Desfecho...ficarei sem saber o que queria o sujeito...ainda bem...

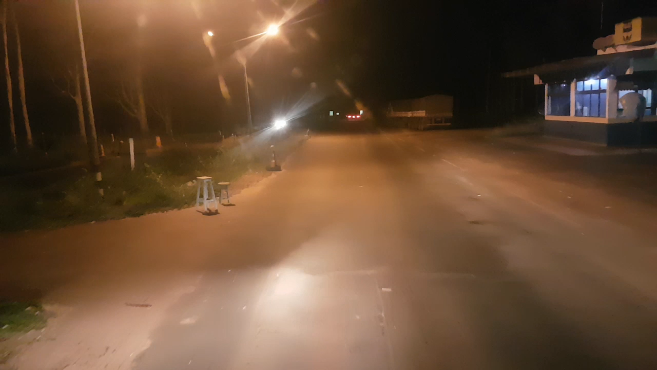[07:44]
Fechou o caroço galera, estamos aqui na polícia e agora dá para pôr os olhos na capa e dormir tranquilo.
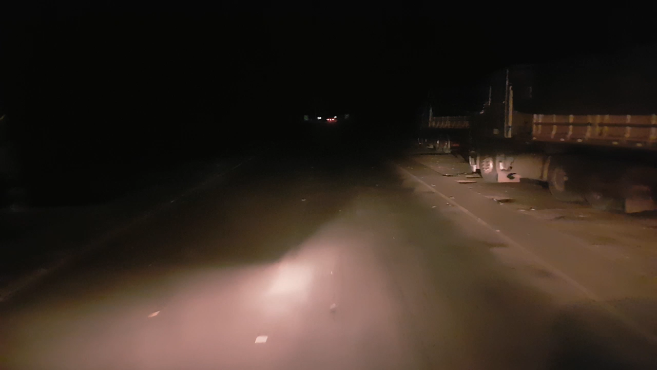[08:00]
Não sei se vai ter lugar aqui. Não tem, tem que ir lá no Tigrão lá. Mas beleza galera, fechou então tá bom? A interna abençoe todos vocês aí. É isso aí, sempre ligado. Tá bom? Tudo de bom, até mais. Tchau. Tchau.